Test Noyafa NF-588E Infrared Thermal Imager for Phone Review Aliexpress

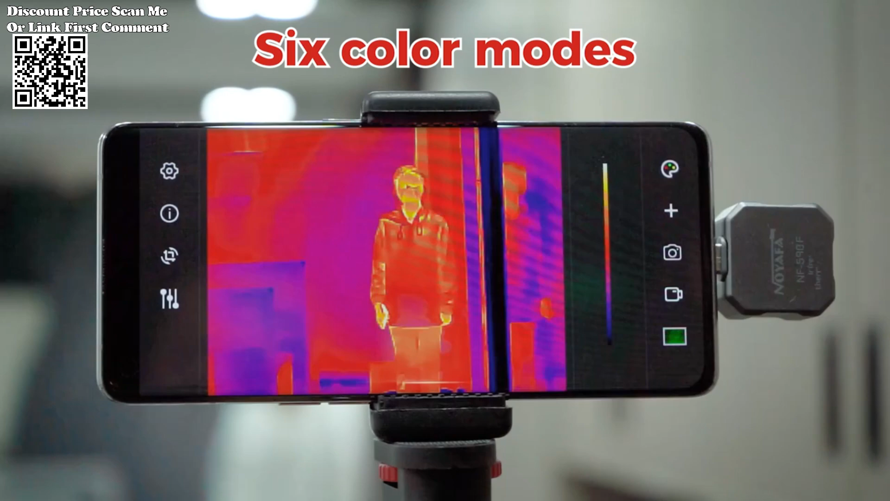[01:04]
Crafted from high-quality aluminum alloy, the NF-58080 boasts a sturdy and durable shell, capable of withstanding the rigors of outdoor exploration.
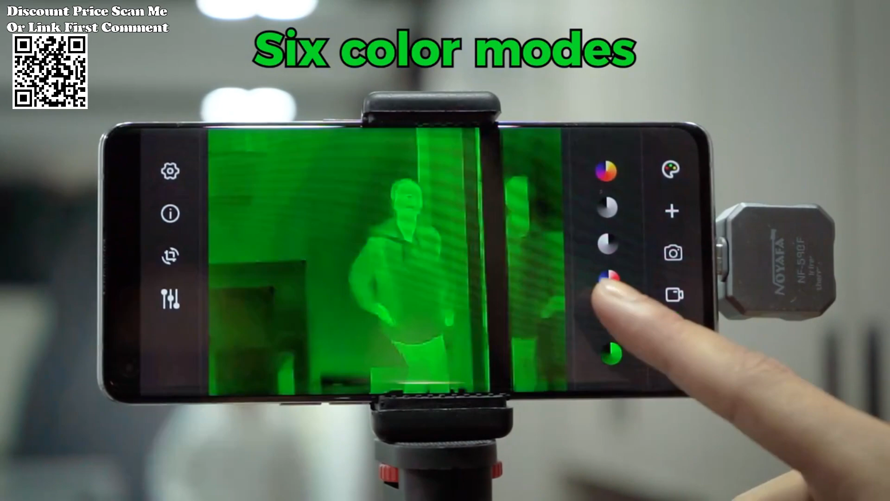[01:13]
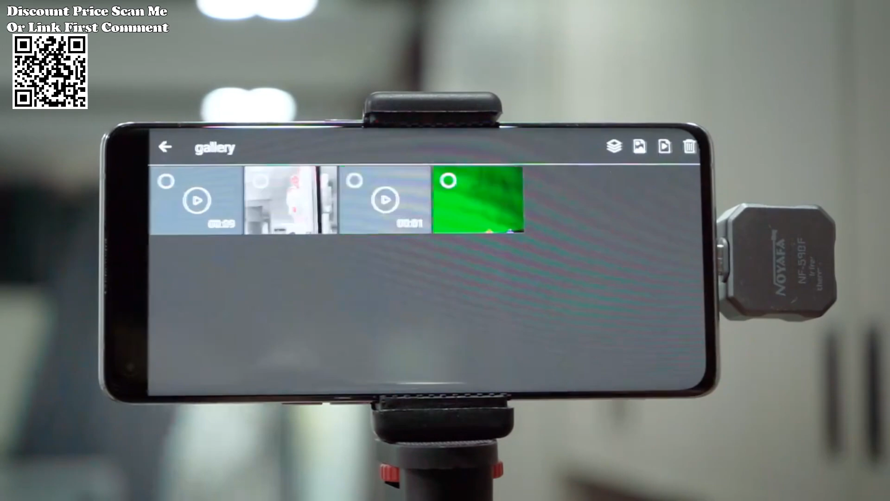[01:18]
Its robust construction ensures longevity and reliability, allowing you to venture into challenging environments with confidence.
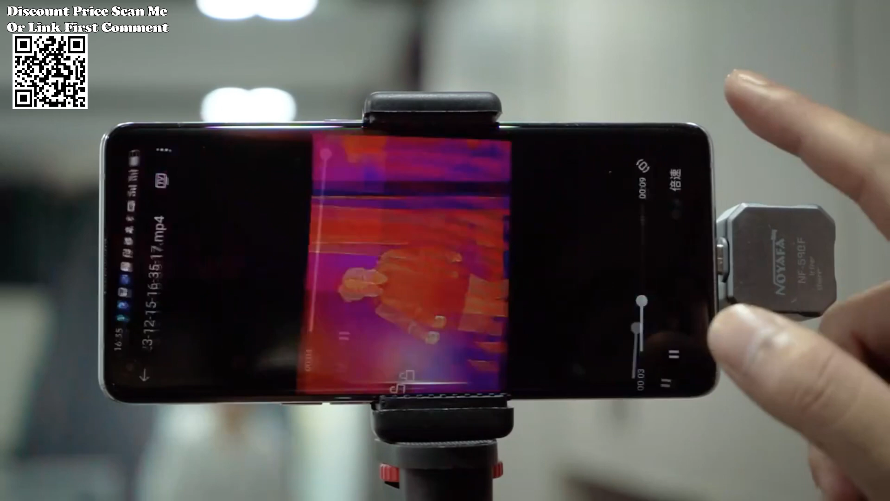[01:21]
Moreover, the device features a built-in compass,
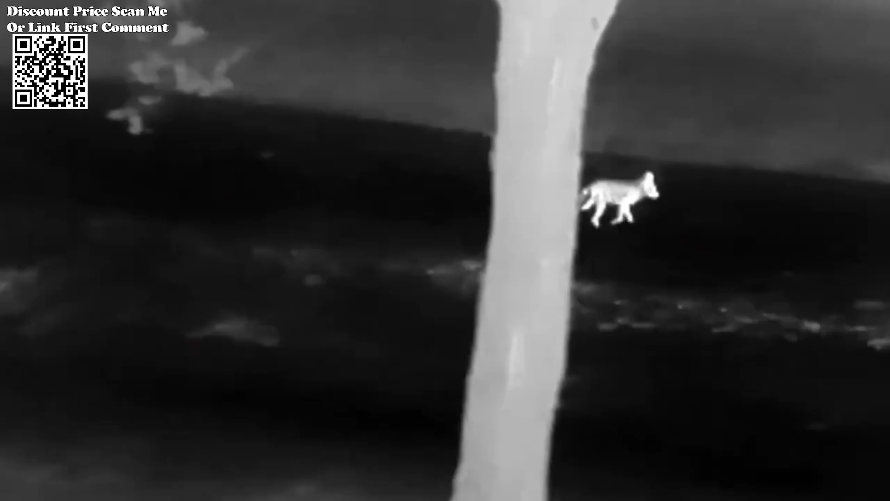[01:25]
enabling you to navigate with ease and discern directionality, further enhancing your thermal imaging experience.
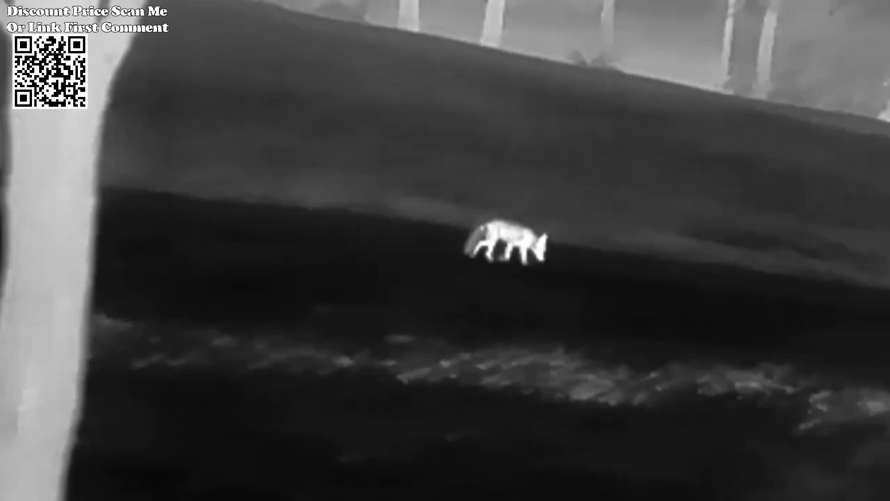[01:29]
Equipped with a professional app,
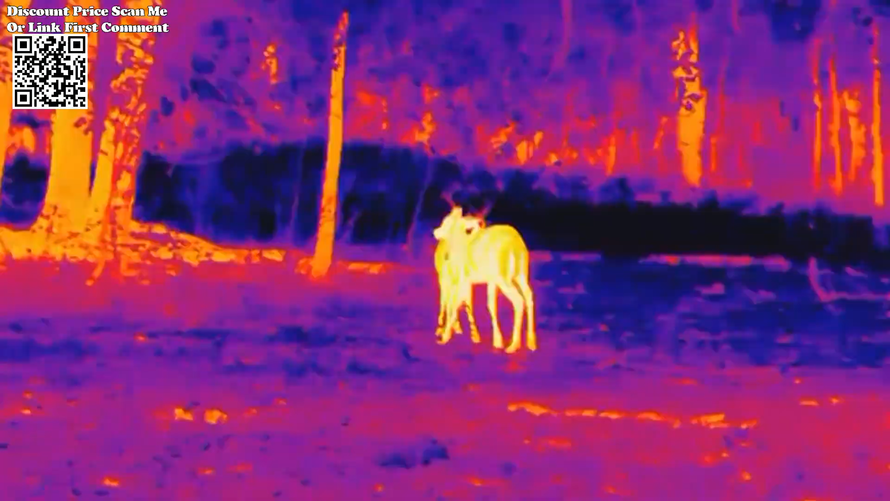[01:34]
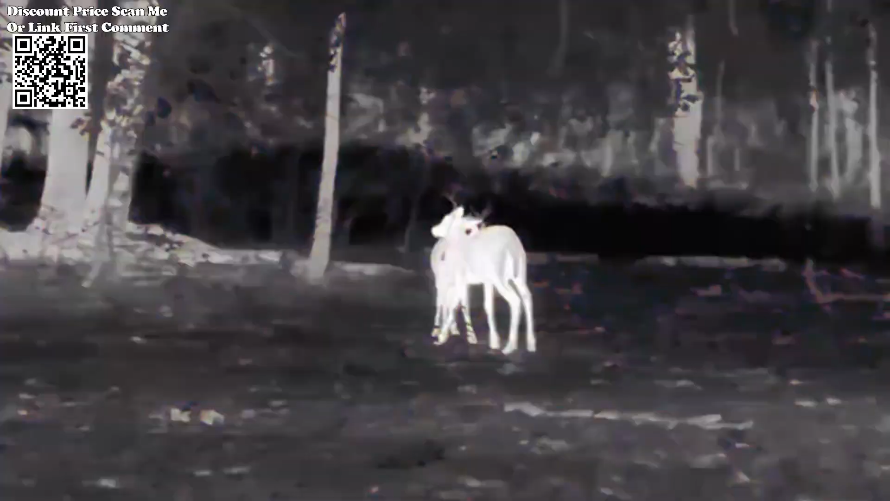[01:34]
the NF-58080 offers a myriad of imaging modes to cater to diverse observation needs.
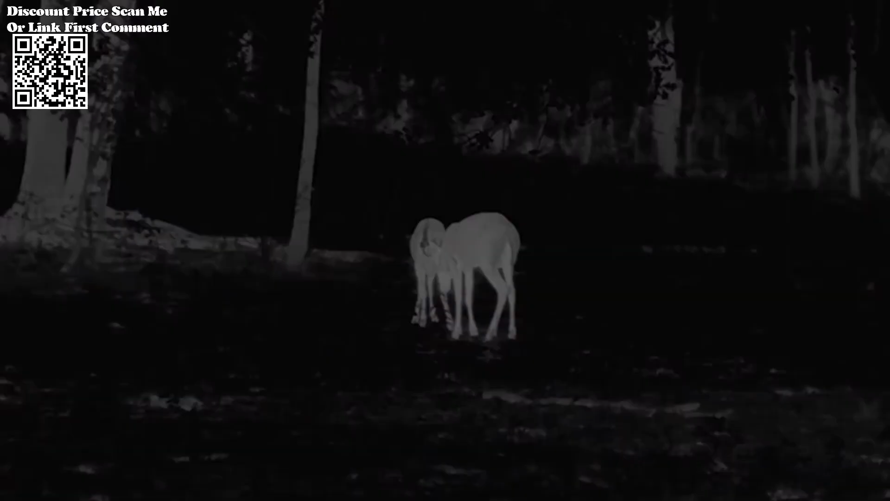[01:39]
Whether you're conducting temperature measurements, tracking hotspots, or exploring low-temperature environments,
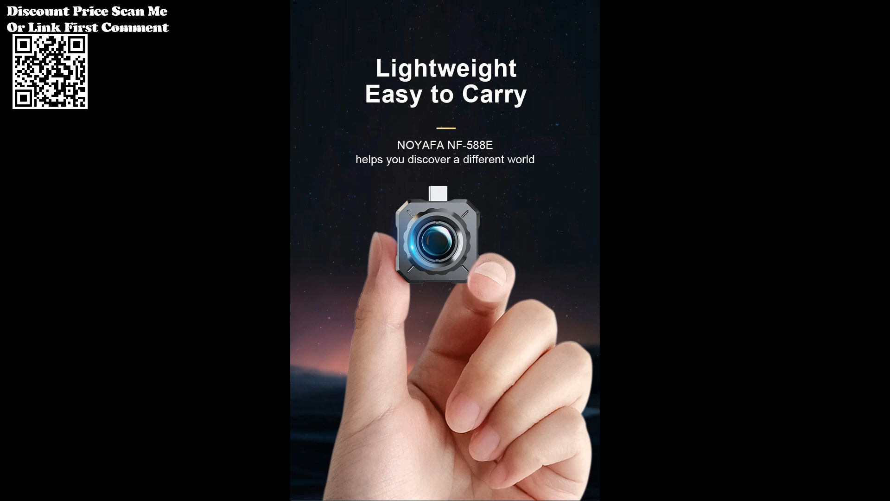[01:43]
this thermal imager adapts to every scenario with precision and efficiency.
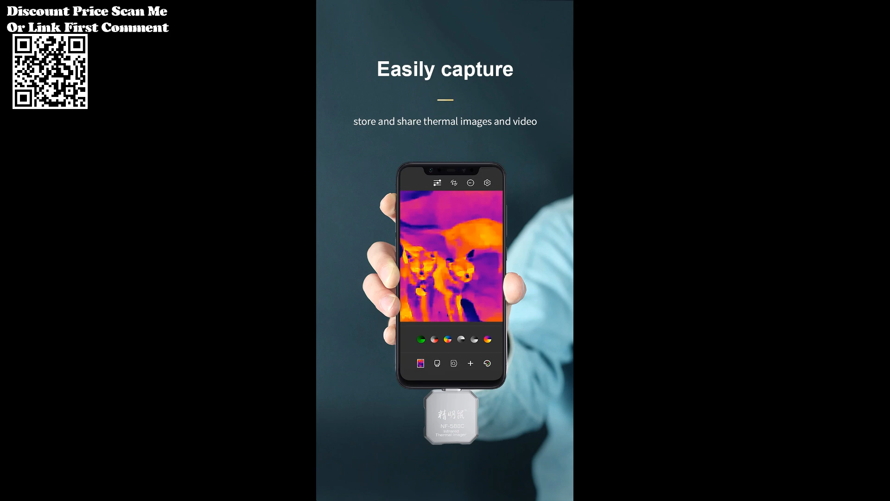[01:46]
Additionally,
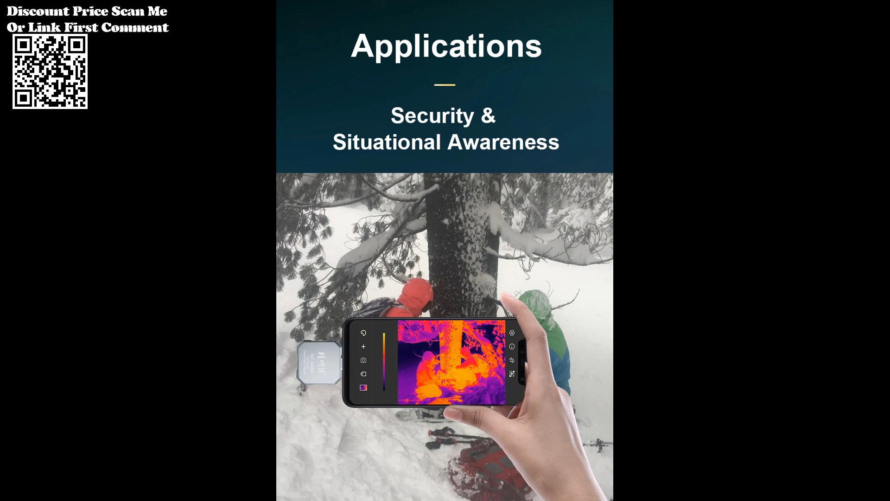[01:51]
the inclusion of accurate GPS positioning information enhances the device's functionality,